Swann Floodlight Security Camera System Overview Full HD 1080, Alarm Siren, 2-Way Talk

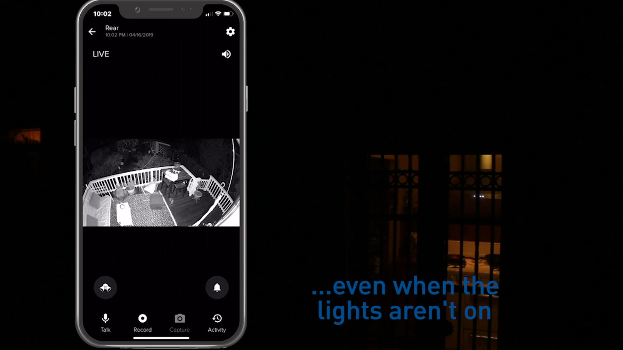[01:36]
When it's completely dark, infrared night vision lets you see in black and white up to 32 feet, or 10 meters, when you look at live view through your smartphone.